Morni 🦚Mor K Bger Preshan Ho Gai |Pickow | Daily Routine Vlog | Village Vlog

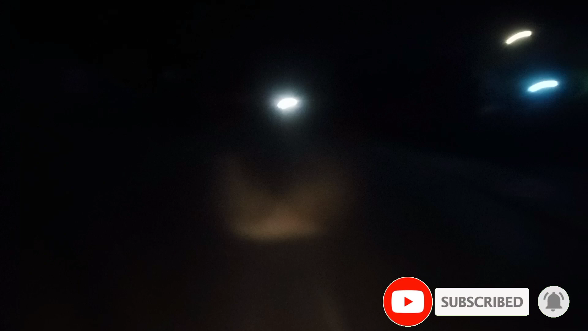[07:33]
مجھے جانا پڑھتے ہیں جانڈا کام سیٹھے دیا لے پاس کھڑا کھڑا کھڑا کھڑا کھڑا پاس کھڑا انشاءاللہ جی ادھر چلتے ہیں روڈ میں آپ دیکھ سکتے ہیں لیکن اس ناکل کی لائٹ شکر ہے کہ آپ اس کی روشنی ٹھیک ہے پٹھ میں آپ دیکھ سکتے ہیں انشاءاللہ
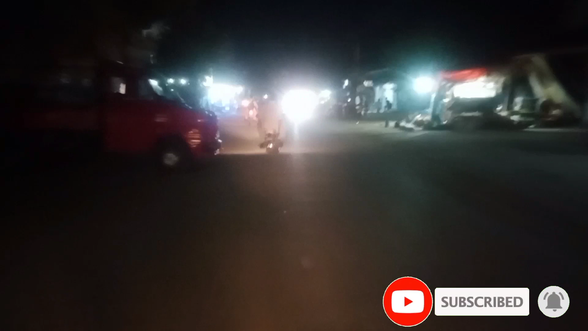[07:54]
تھوڑی سی روشنیوں والا علاقہ آگیا ہے تھوڑی سی آبادی والا یہ طرح
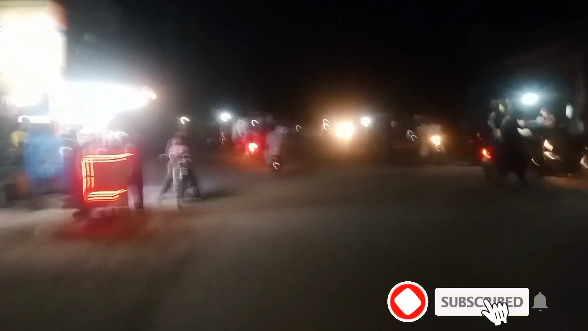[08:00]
لوگ رہتے ہیں اور اچھی آبادی ہے یہاں پہ ہم پہنچ جائے ہیں انشاءاللہ انشاءاللہ